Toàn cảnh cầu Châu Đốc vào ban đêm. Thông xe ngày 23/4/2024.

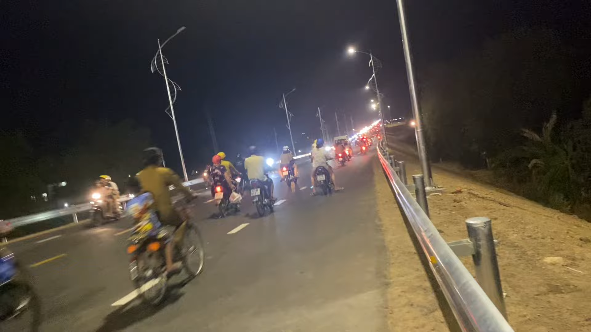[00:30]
cải tiến và có sự tiến bộ rất nhanh. Ở đây là phía đằng xa mà chúng ta đã thấy, đó là một đoàn xe ánh đèn, và đây là đoàn bộ hướng về Tân Châu, trên hướng về Tân Châu.
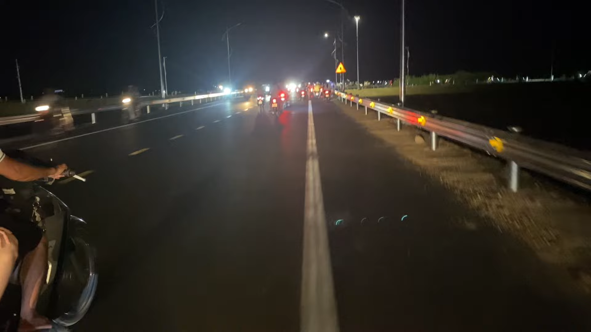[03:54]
Đây là phía con đường dẫn.